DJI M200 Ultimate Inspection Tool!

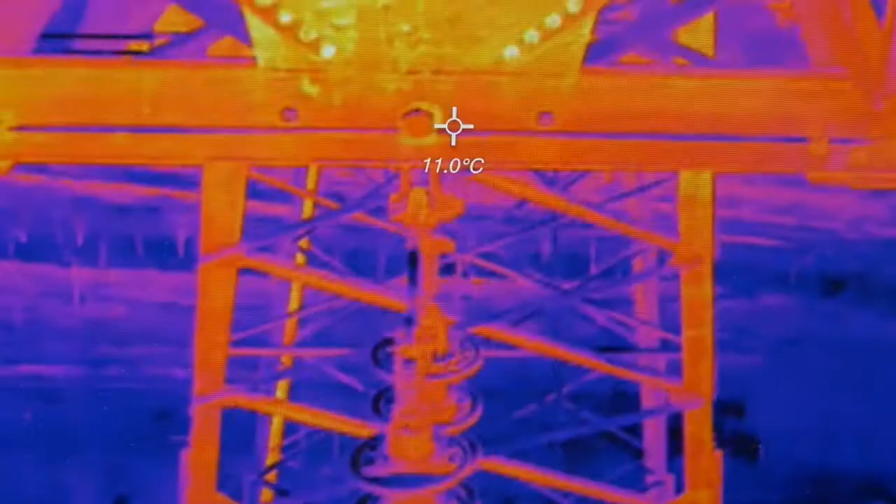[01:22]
On screen: spot 11.0°C
With the Matrice-210 models, pilots can now fly two cameras at the same time
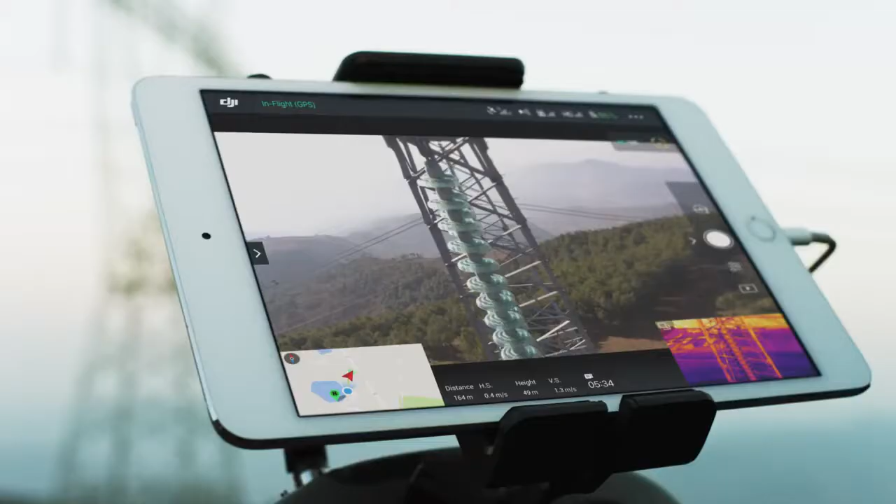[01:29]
and switch between visual
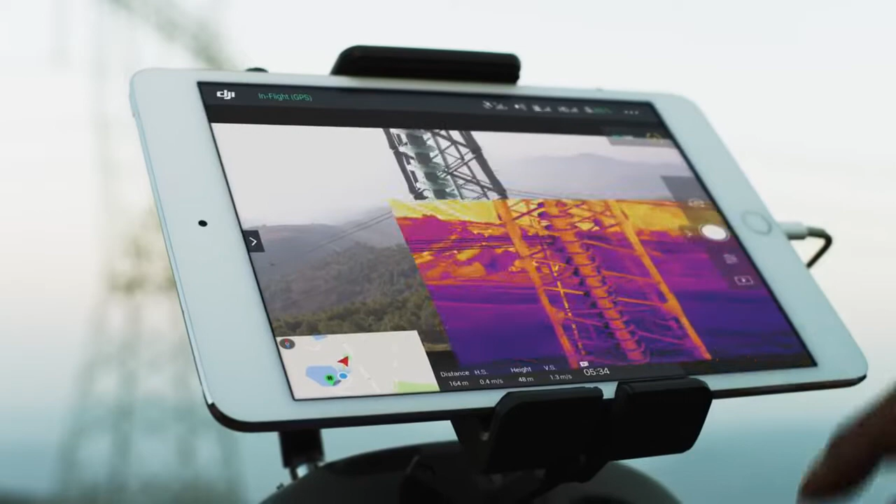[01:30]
or thermal imaging in real time to identify and locate faults.